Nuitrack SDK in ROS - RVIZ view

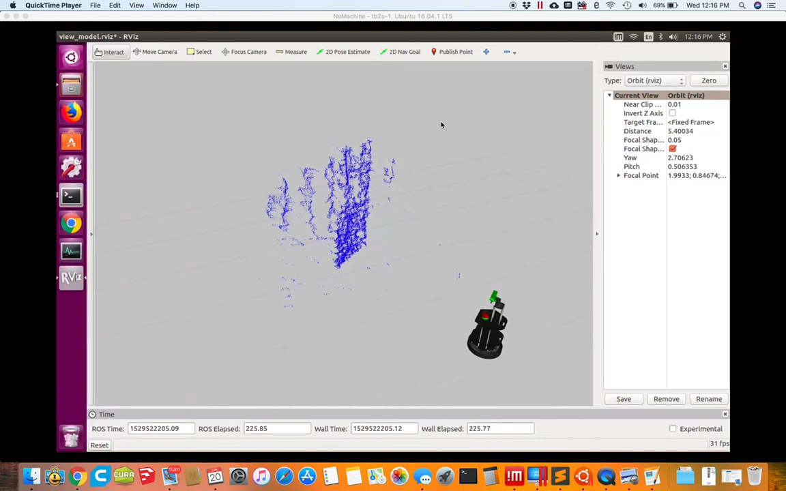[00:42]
And based upon that, I'm tracking four points on the spine. And so you'll see colored balls. Whenever you see the colored balls in this simulation, you're actually seeing where the robot thinks that the person is at. So I'm going to go get in front of the camera now and let this thing track so you can see what it does.
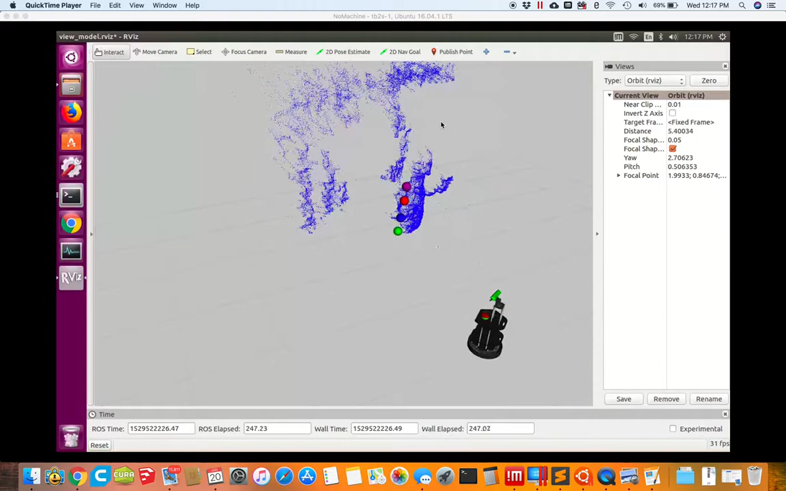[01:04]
And you'll see the colored balls. Those colored balls represents where it thinks the spine is at. There's a little bit of latency. Part of that's in my code and part of that's just because the depth data comes immediately and the person data comes slightly afterward. So sometimes there's a little bit of lag as it's tracking the person moving around in front, but that's not a problem in actual use. You'll also see sometimes the balls don't perfectly align.
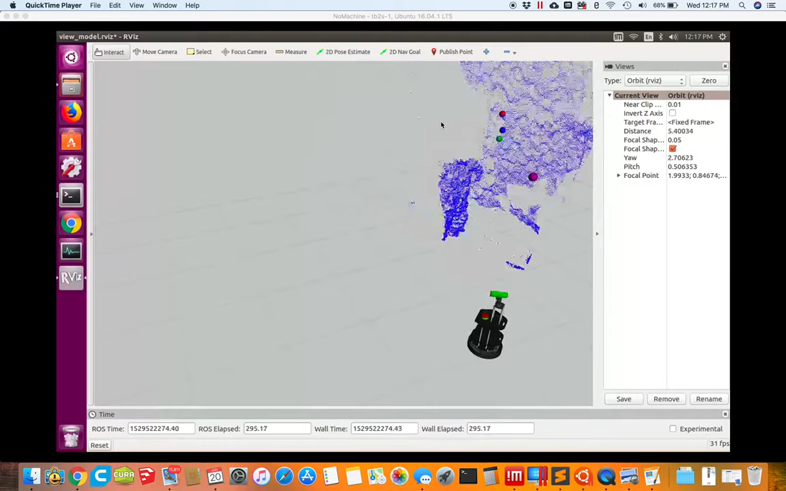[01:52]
So I've moved over here to my chair. And even sitting down, the robot is able to see where I'm at.
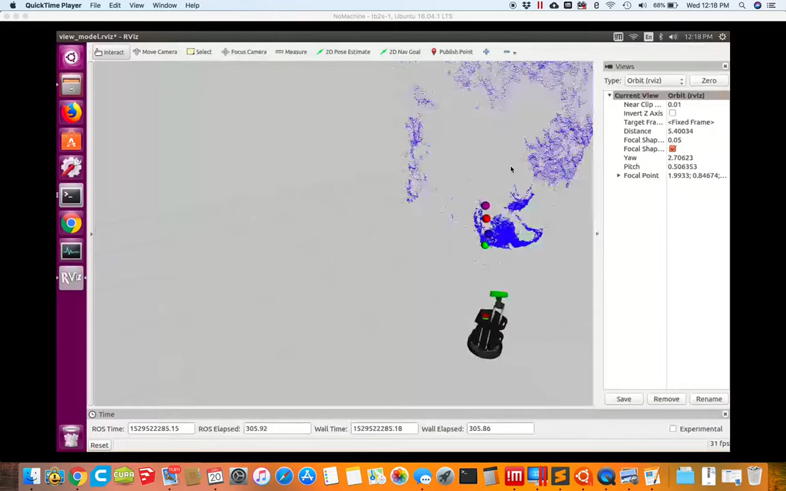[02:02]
You can see that the head is actually panned over to track my position here.
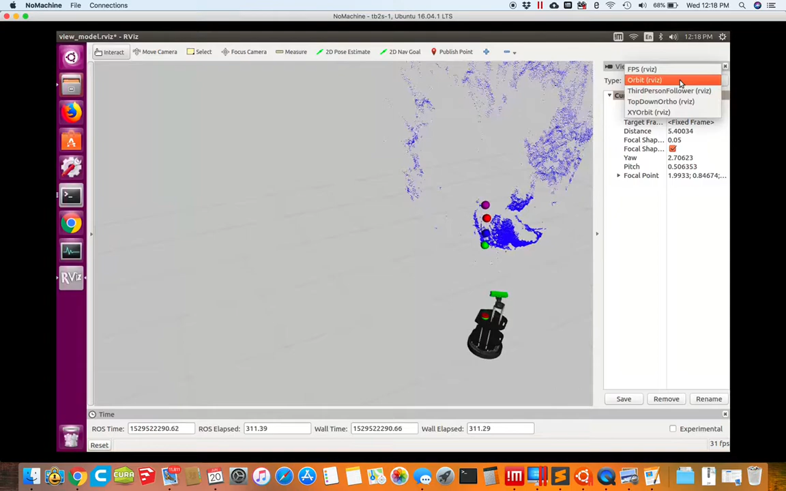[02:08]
If I go to a different view, we could try looking as a top down and see what that looks like.
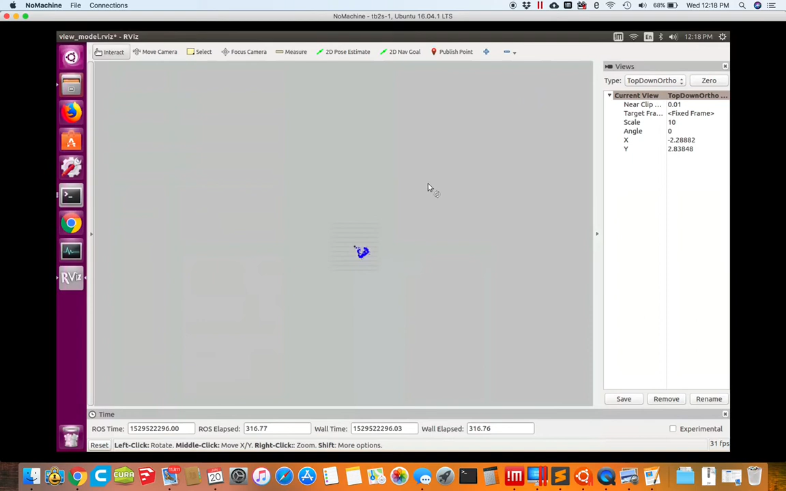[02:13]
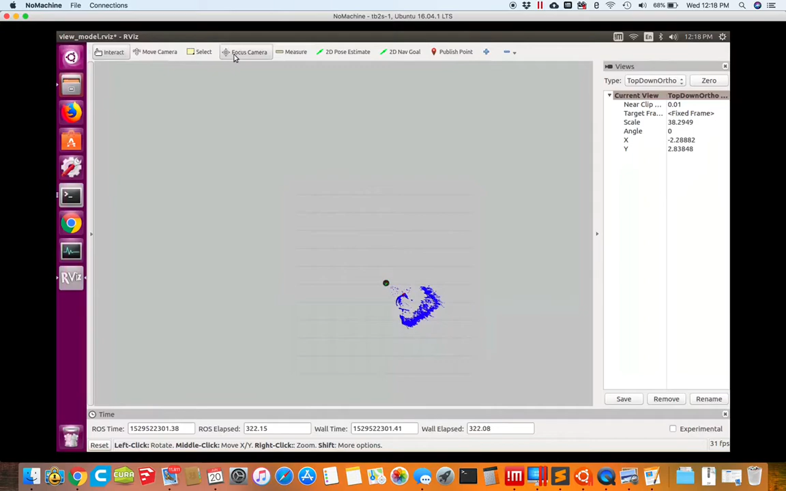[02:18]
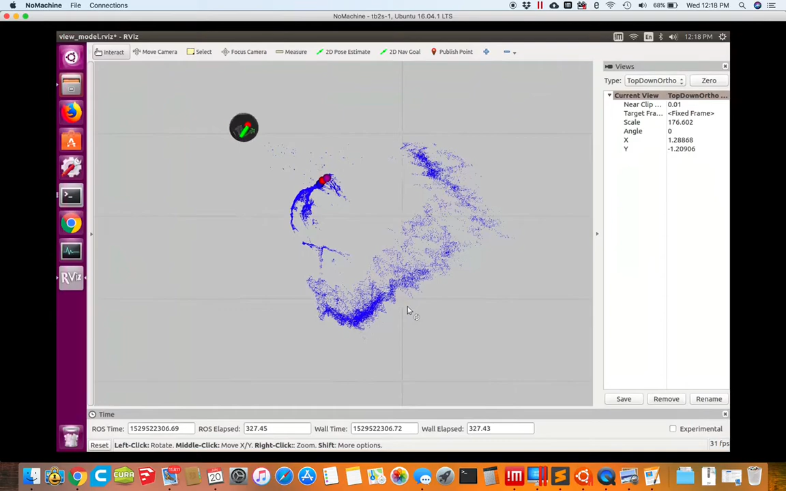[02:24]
And now you can see there's the robot looking down at looking at me. And as I move around, those little colored balls again follows where I actually am. You can see me in the depth cloud there and little balls tracking it as I move around now.